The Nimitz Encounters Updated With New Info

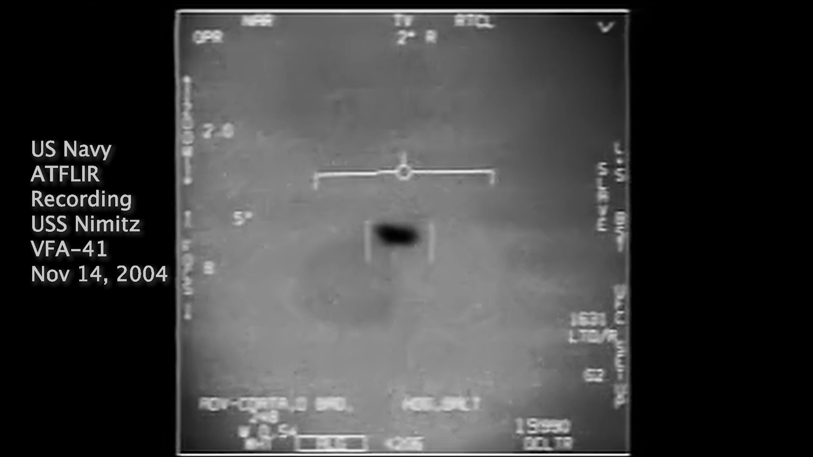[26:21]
This is the first video ever released by the U.S. government showing military planes engaging UFOs.
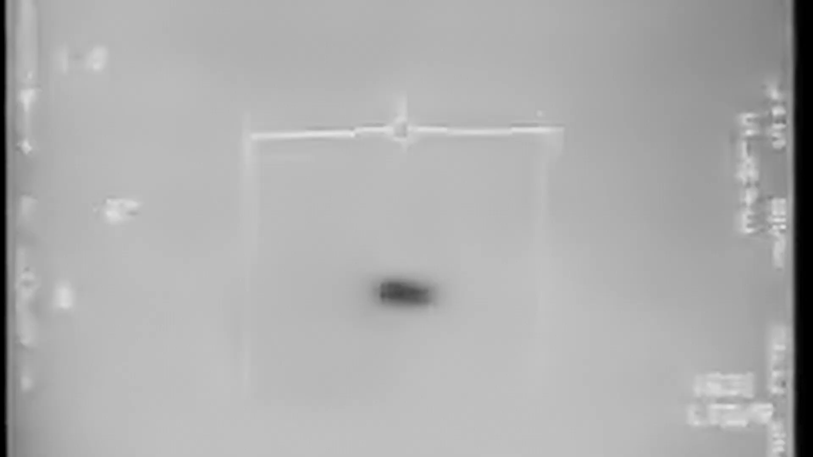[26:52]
Gary and his shipmates saw the FLIR
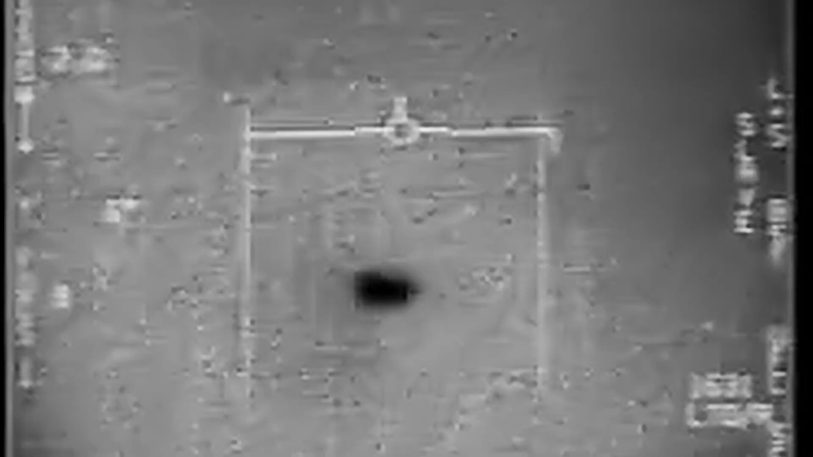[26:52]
film on their consoles and on the secret LAN aboard the Princeton. It was a much clearer video. You could see the shape of the ship. You could see it, moving.
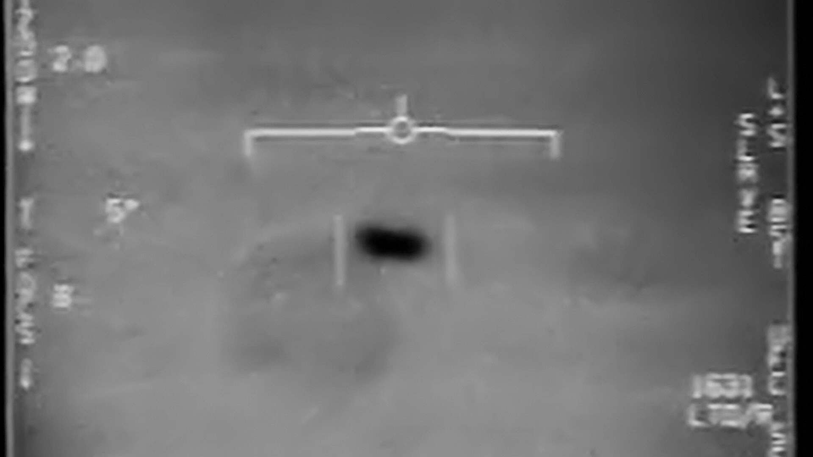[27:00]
I tried to go and get a disc to come make a copy of it, and by the time I got back, it was already off of our hard drive, off the secret LAN. No access to it whatsoever.
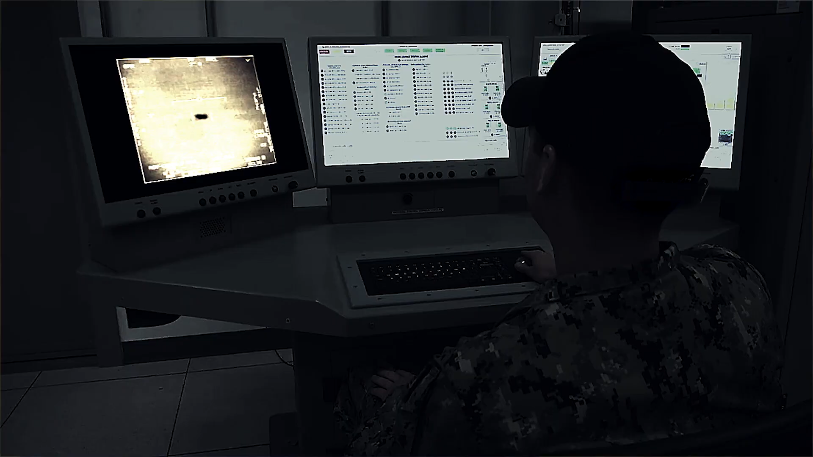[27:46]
And when I saw it, it was a very clear image, a very clear video.
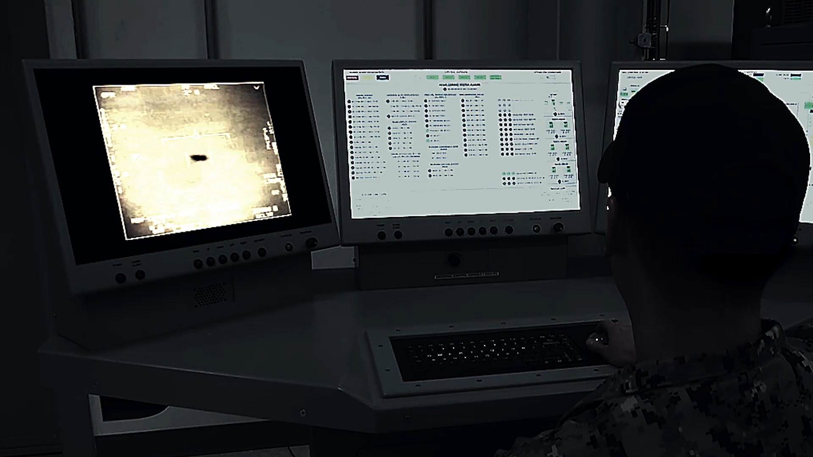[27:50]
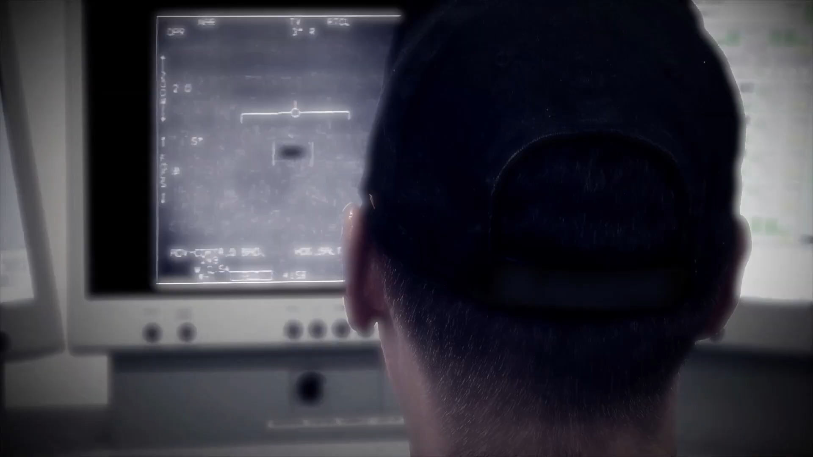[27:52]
And this thing was going berserk, like making turns.
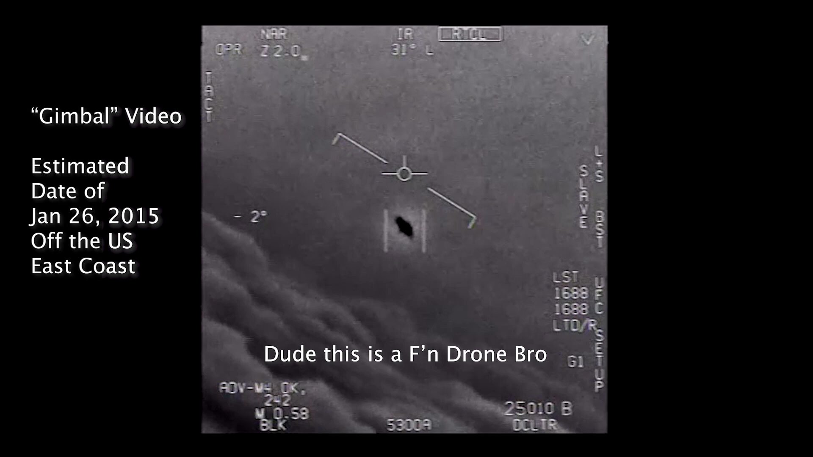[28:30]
Hey, this is a fucking drone, bro. There's a whole fleet of them. Look on the ASA.
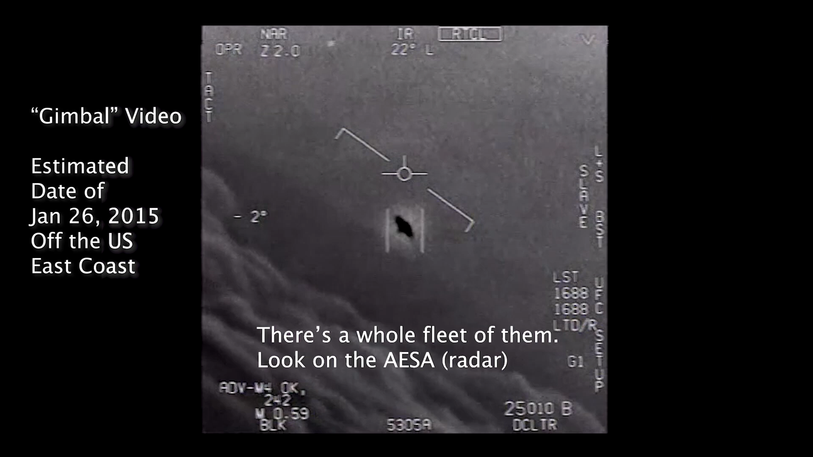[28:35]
Just 11 years later, fighter jets from USS Roosevelt filmed this anomalous object in 2015.